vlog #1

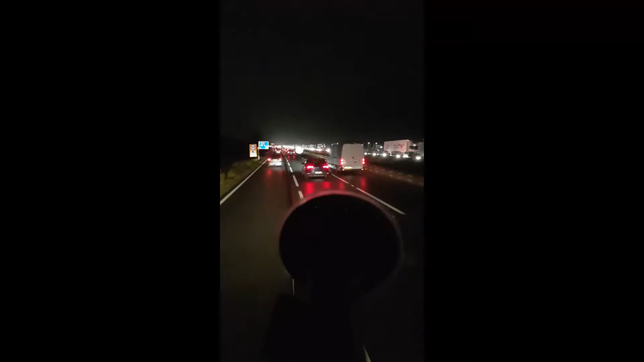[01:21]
Check out that queue on the M1 Sud. It's already like 2 miles behind of me. Sorry about this thing, it's just a phone holder. Yeah, holy shit. It's a lane closure over there, so yeah. A lot of cars.
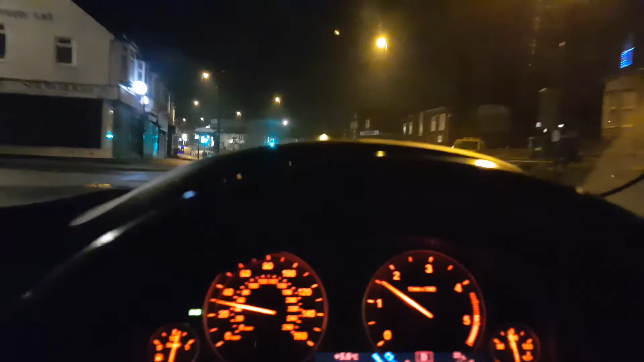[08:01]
I will just turn on the right over here.
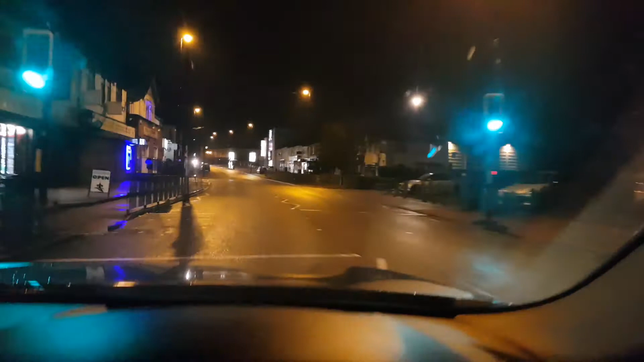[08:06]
Yeah, come on. Yeah, boss. It's that one over there.